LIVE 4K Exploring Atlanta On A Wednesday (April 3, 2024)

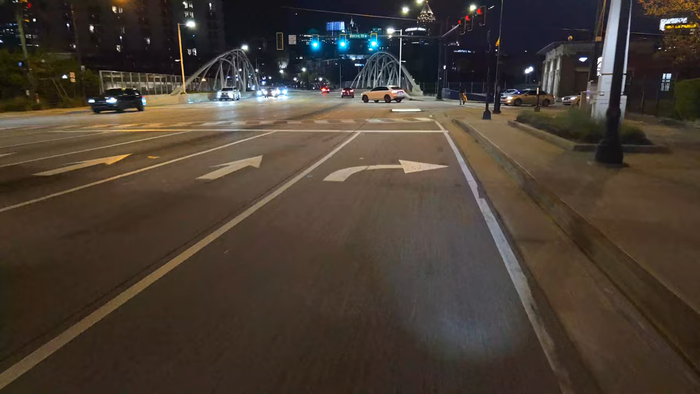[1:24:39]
I think this is a bike lane up ahead. Yep.
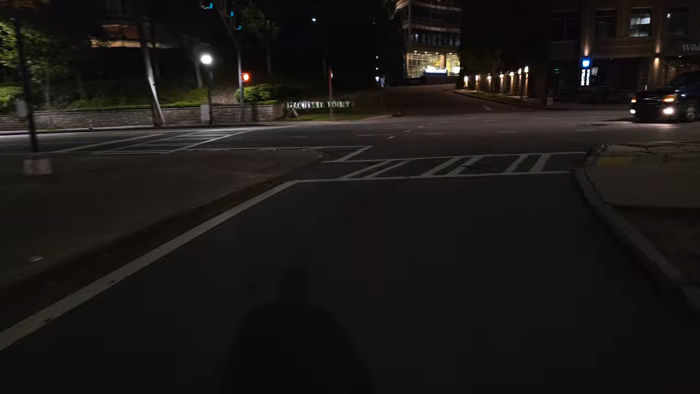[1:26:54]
Whoa, dude. You're going the wrong way.
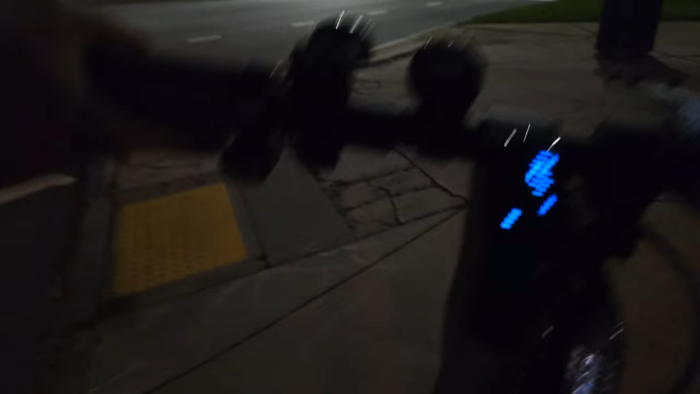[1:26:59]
It's that way, dude.
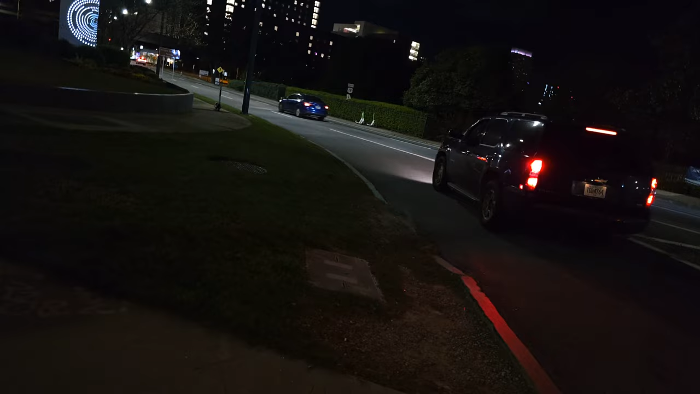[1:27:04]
No, this is, no, you're supposed to go the other way. You have to do a U-turn.